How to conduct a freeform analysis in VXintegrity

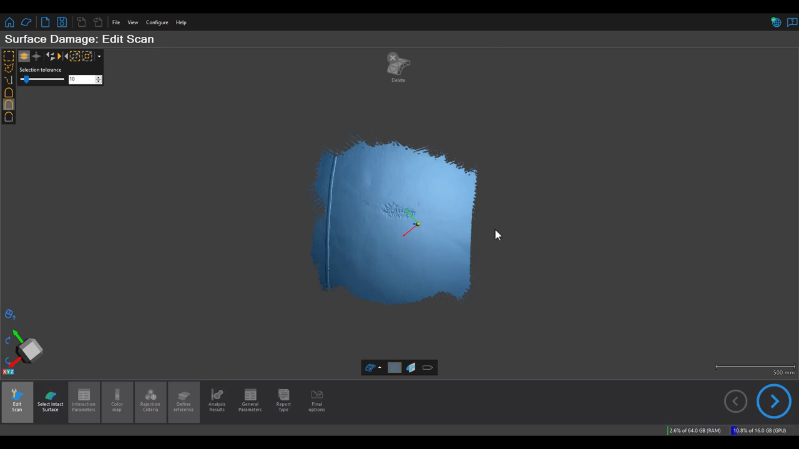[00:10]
Hello everyone this is Paul with Crearform and in today's video we'll take a look at how to analyze corrosion using the freeform analysis of the surface damage module in VX integrity. Now the reason we want to use freeform in this scenario is that we have curvature in multiple
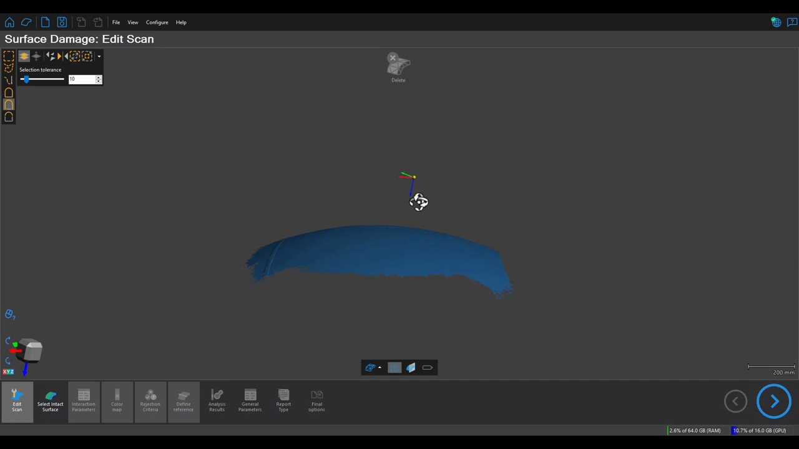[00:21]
directions and so typically using just a pit gauge analysis may not work as correctly because the pit gauge might not sit appropriately.
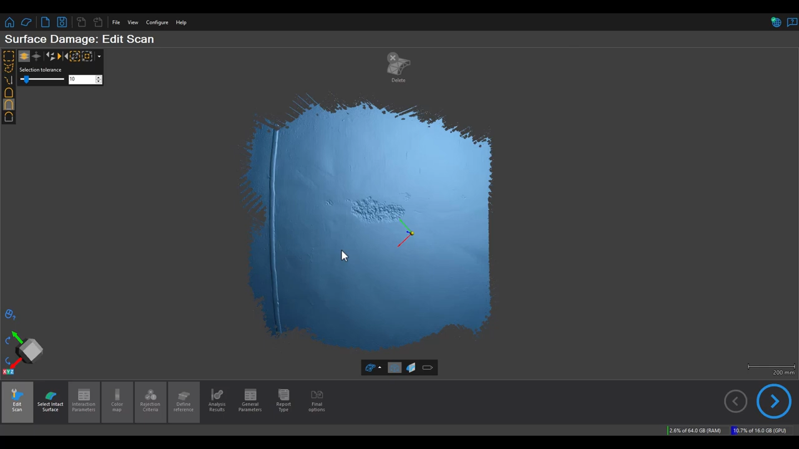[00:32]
So when I'm working with scans with rough edges I like to trim them up a bit so we get a nice cleaner result in the analysis section so you'll see me doing this here.
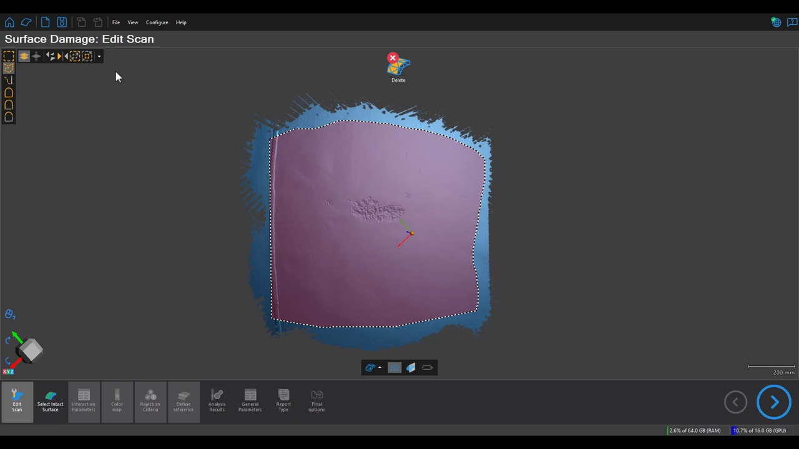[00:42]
In this step it's important to select as much as you can just the intact surface so any high points or welds or corrosion or pits should not be selected
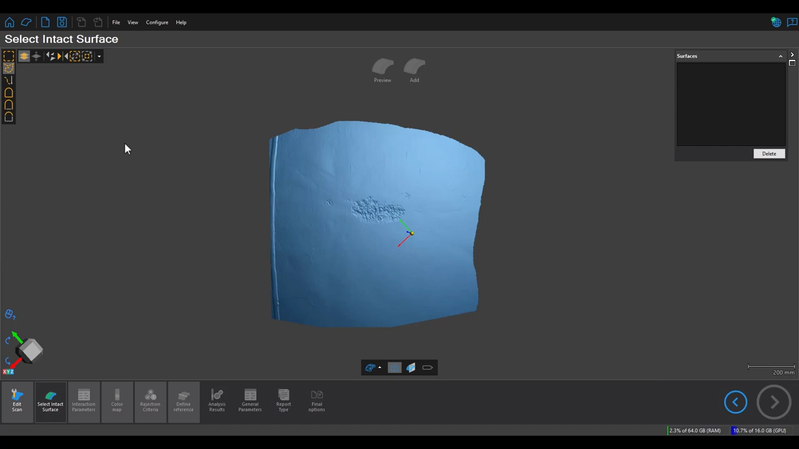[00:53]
and the reason is that we're creating a reference surface and we want it to be as smooth as possible. So notice here I can reduce the selection a bit
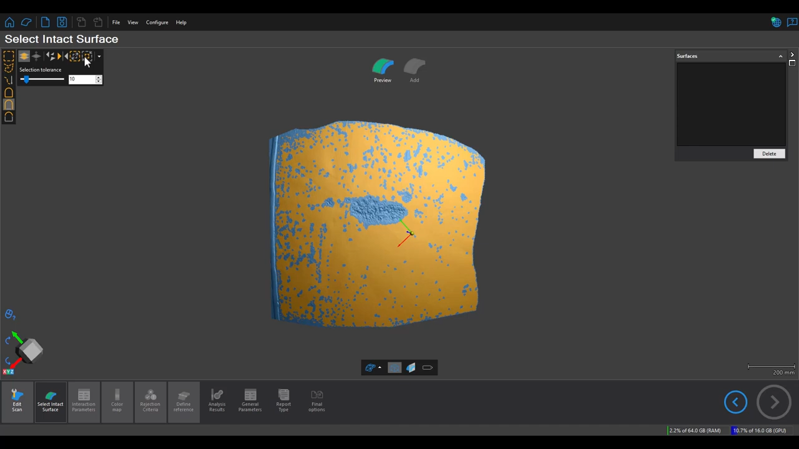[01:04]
if I want to make sure I'm not capturing any of the rougher edges and let's preview the surface now.
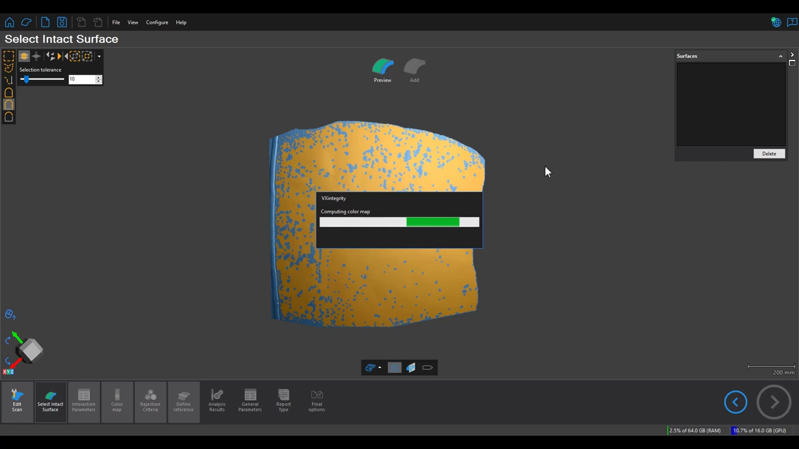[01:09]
Here I'm not too worried I'm seeing color on the edges because I'll be able to filter that out in the analysis step.
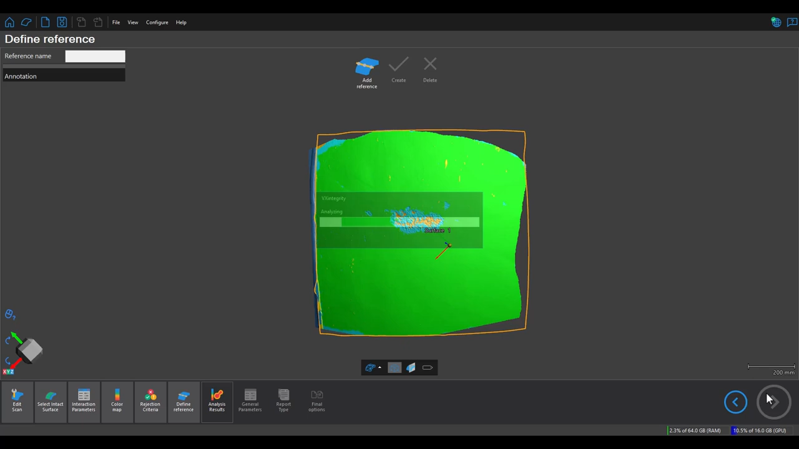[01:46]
There we go so we have one feature identified we can see the maximum deviation is around 3.4 and if we want to we can go ahead and add a few depth annotations for the report.